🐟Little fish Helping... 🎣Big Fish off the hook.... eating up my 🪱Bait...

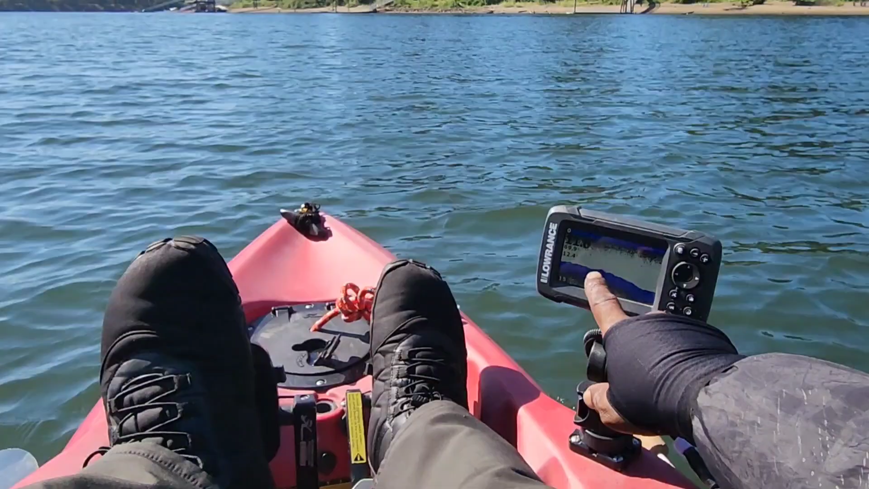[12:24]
little markings. Gotta play with my equipment in order to know how it works. See if I can get something clear in that thermocline.
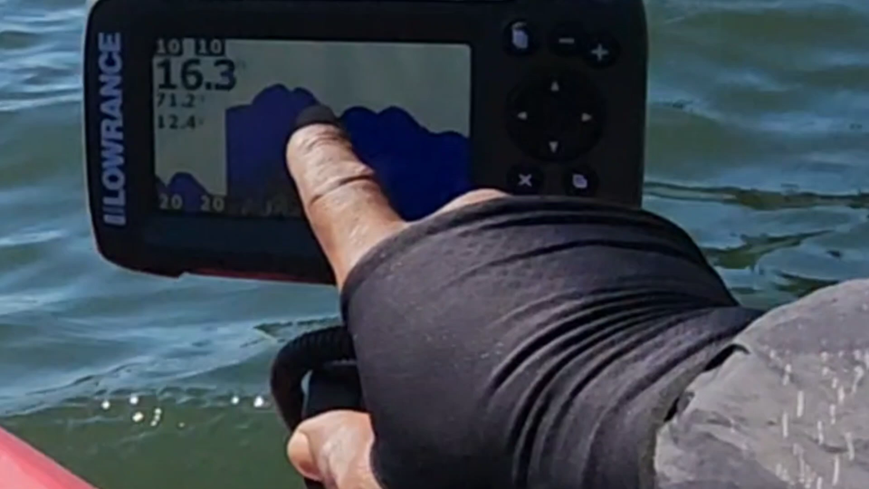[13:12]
They'll hang out in this area, down in this area as it starts declining, getting deeper.
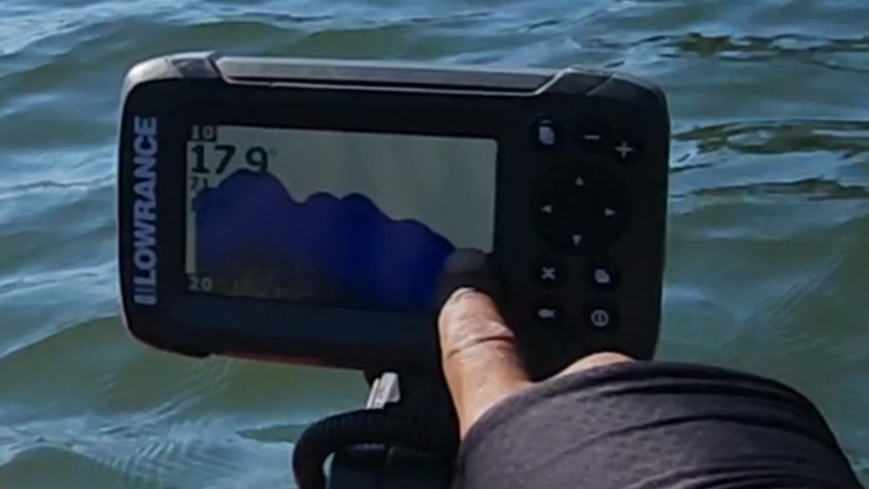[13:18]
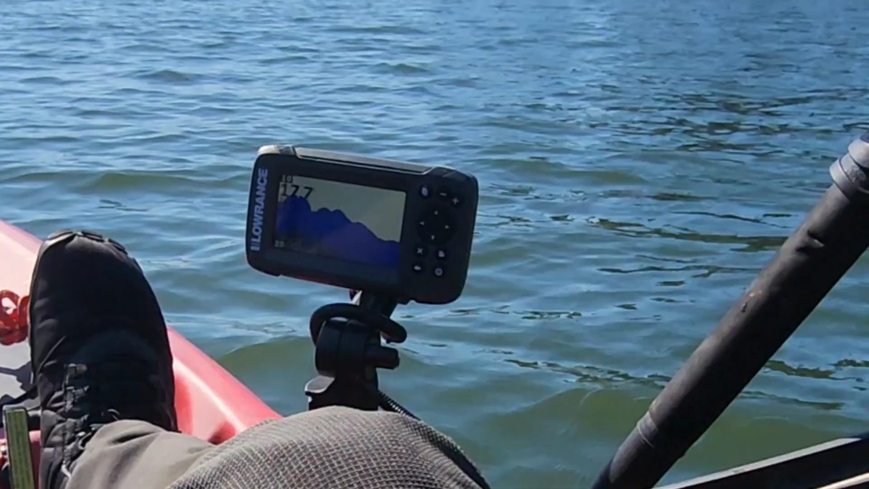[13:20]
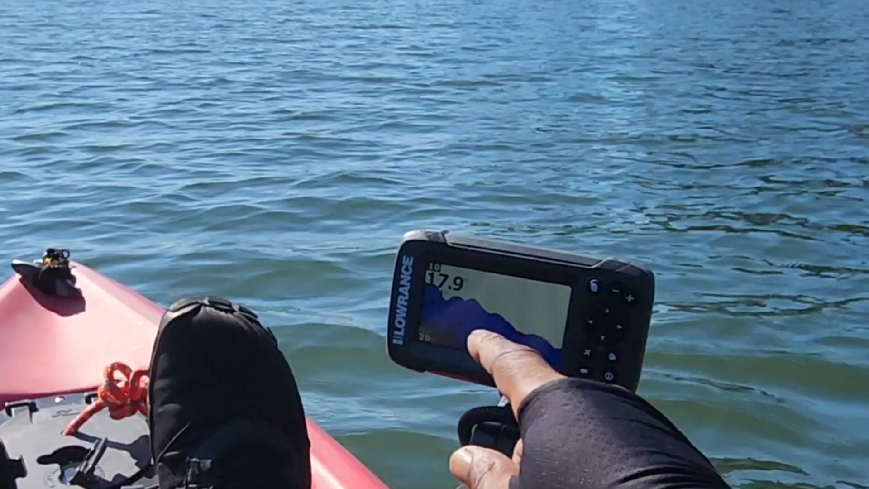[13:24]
I like to throw down into the bottom part here, from 10 feet down into 18 feet. And then see what's laying right on these edges here.
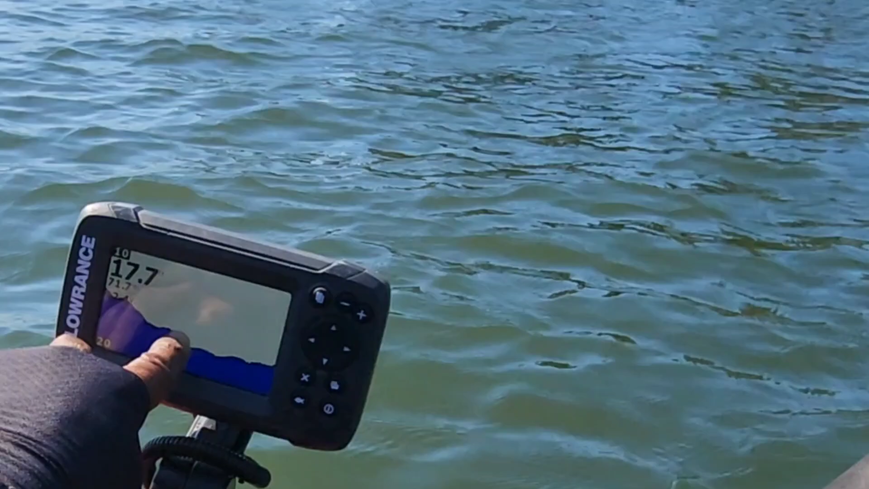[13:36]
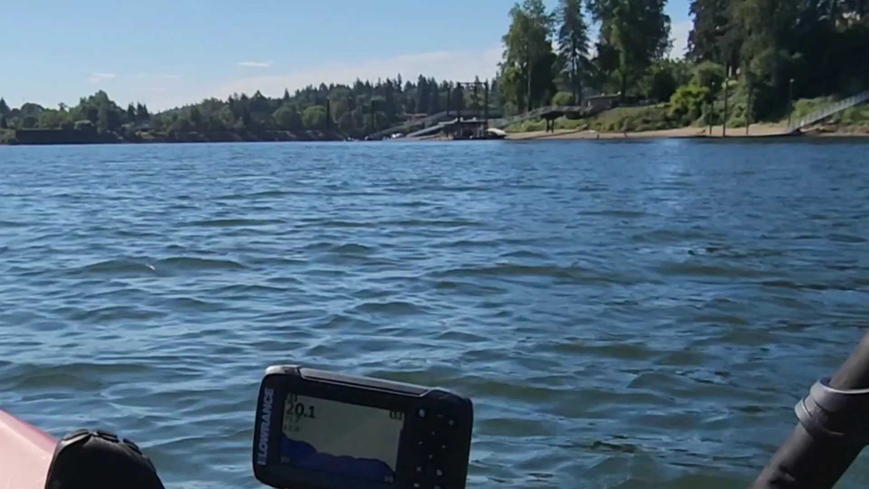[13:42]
Now it's flattening out, getting a little deeper, 20 feet. See right here? I'm gonna throw into that 20 feet. I just passed that area up. I think I'm gonna anchor down and throw into that 20 feet, showing it right here. Minus it. I'm gonna throw into this area right here.
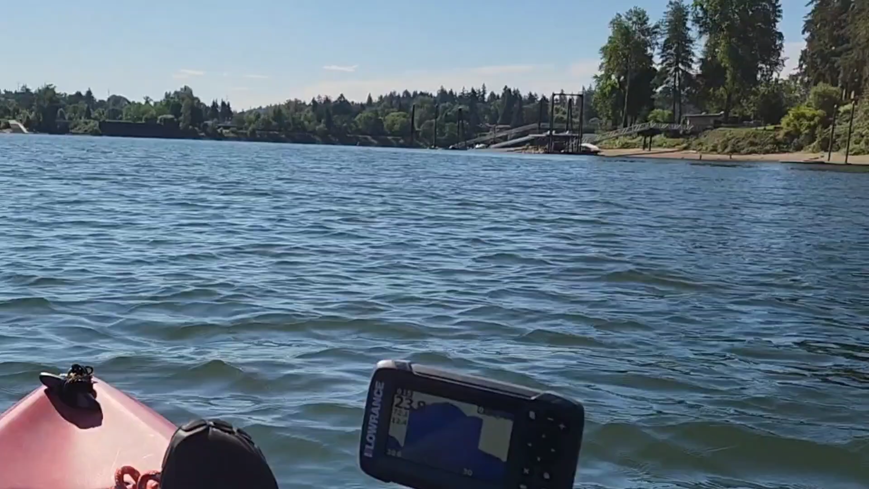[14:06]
All right, let's see what I can bring up to say cheese. And hopefully the hook release will be excellent. If not, we're gonna have a fish salad.
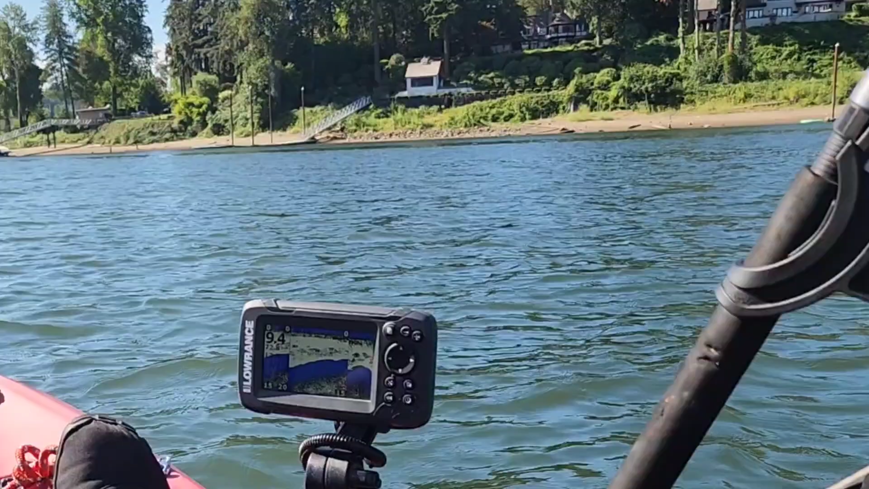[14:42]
crankbait through this little, now that's about, I should put a deep diver crankbait, a wiggle wart. Yeah, that's wiggle wart crankbait territory. I'm gonna bring that with me today. I'm gonna start featuring my wiggle wart and what it can do. Uh-oh, let's see. 25 feet, deep alarm. All right, let's get it.
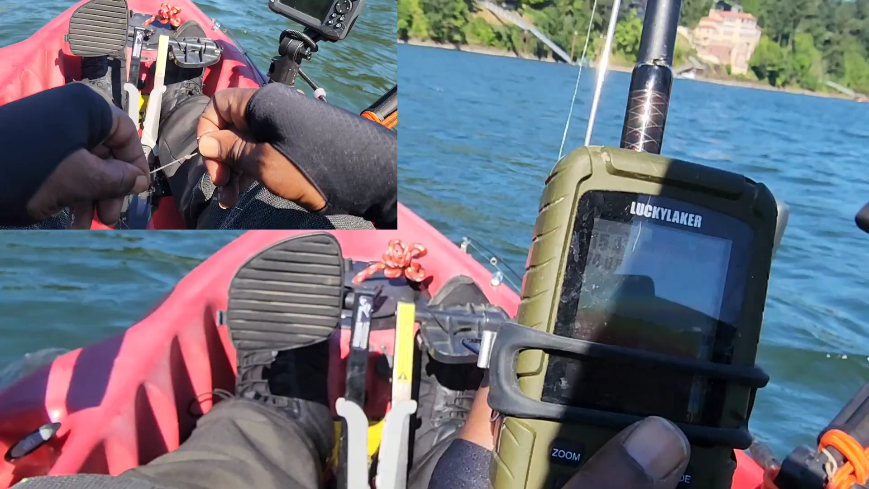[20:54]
Feet of water. There we go. That's calibration marking. I figured I should get my first strike within 10 minutes.
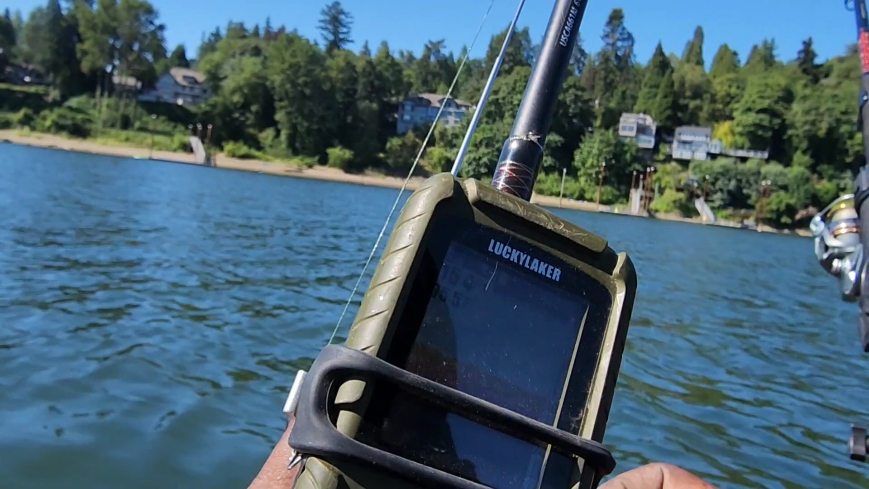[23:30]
Not really liking this location. And what I don't want is I do not want any preschool fish.
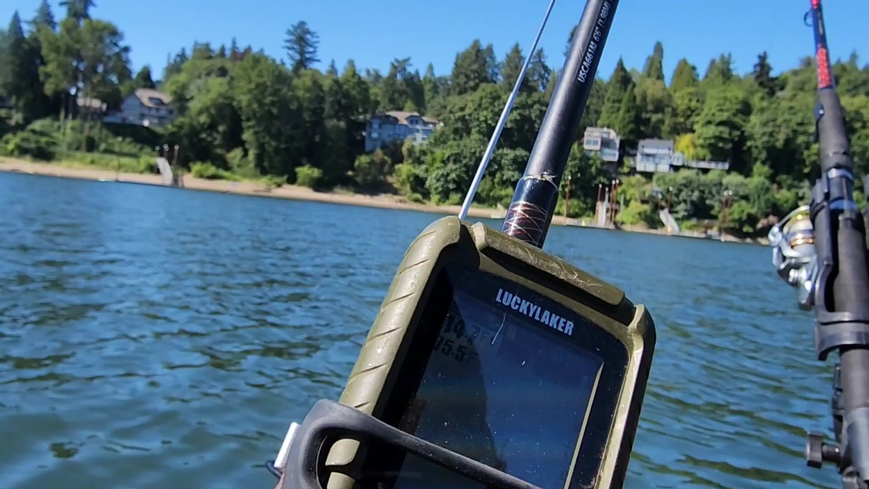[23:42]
I don't want to take a chance on killing them, taking them off the hook, because they're too small. There's nothing over here. All right, I'm going to give this area 15 minutes, time it out 15 minutes, and I'm out of here. And be on to the next area, 14 feet.
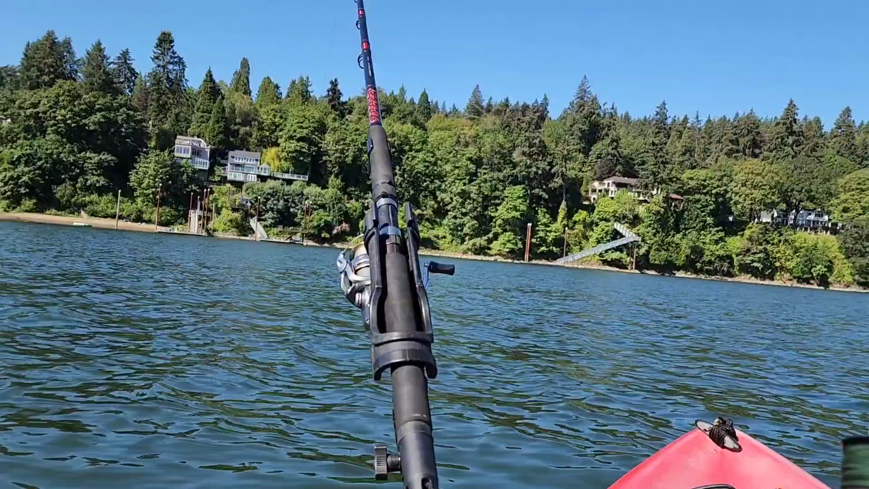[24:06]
Gotta decide if I'm gonna go deeper
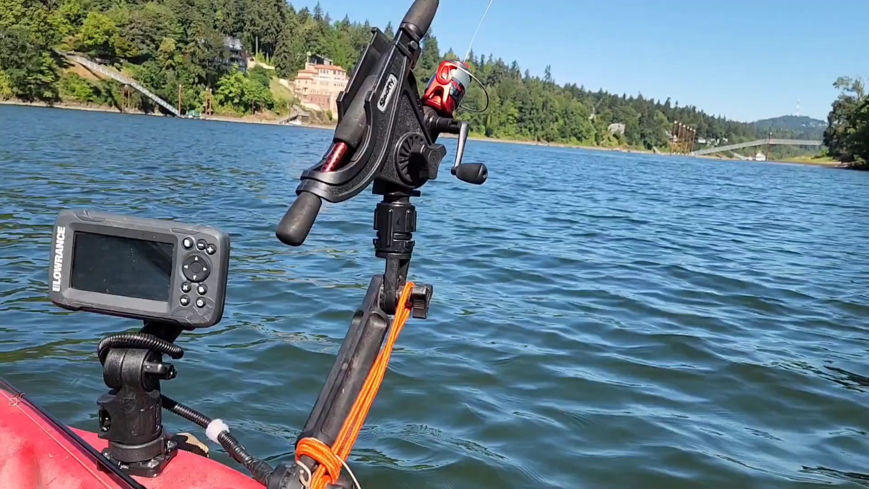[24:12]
or if I'm gonna go and stay shallower. On a clay bottom, so I'm not happy about that.